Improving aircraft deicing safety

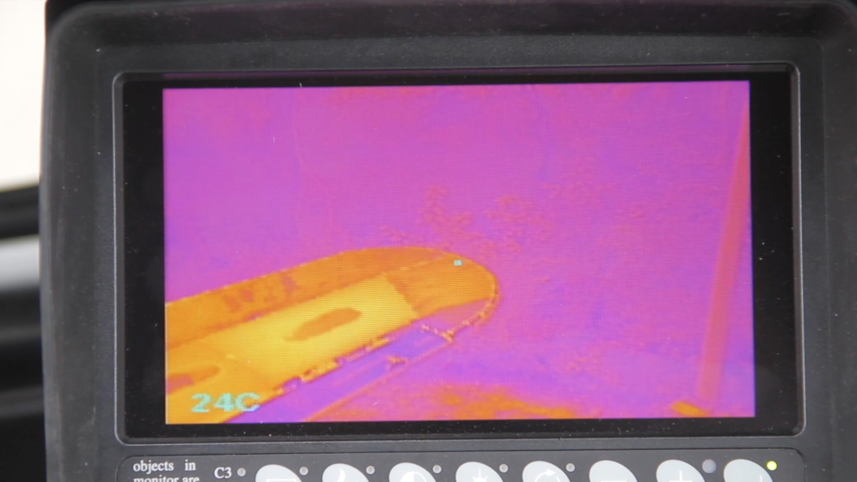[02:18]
It is even possible to have a thermal infrared camera, which also can assist your operator in identifying areas on wings that are colder than the rest,
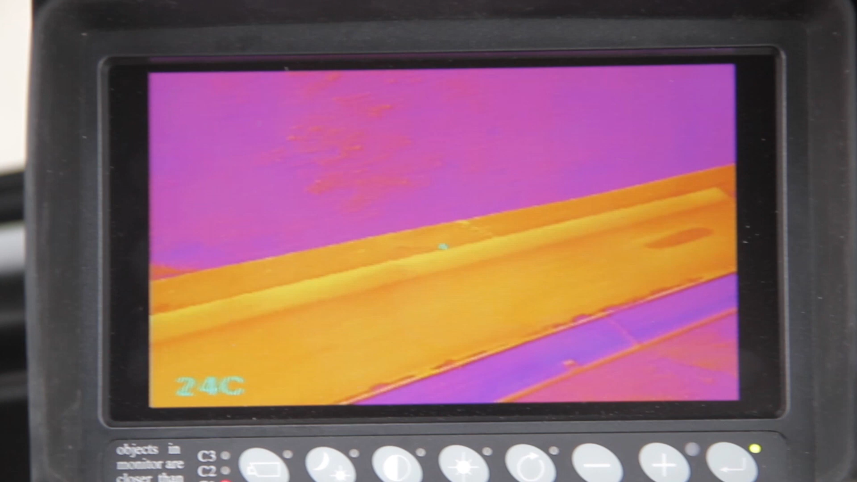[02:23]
On screen: spot 24°C
indicating a possible area for black ice.
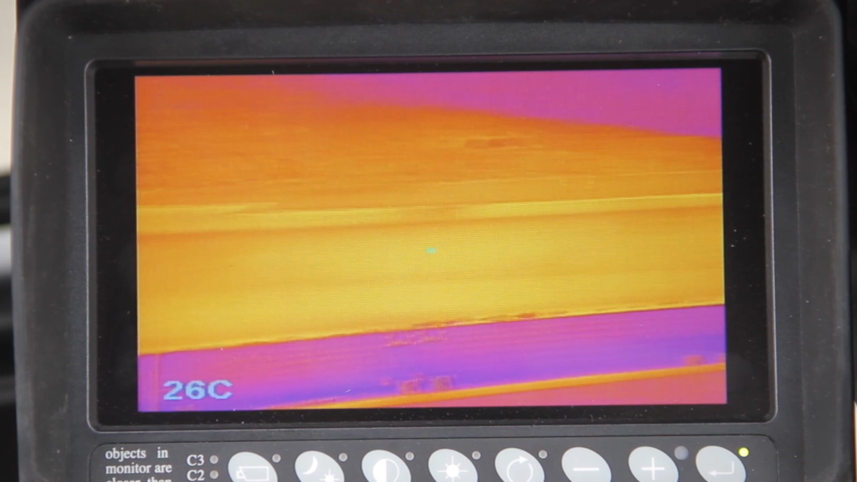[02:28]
On screen: spot 26°C
It is important to point out that cameras are aids only as the AEA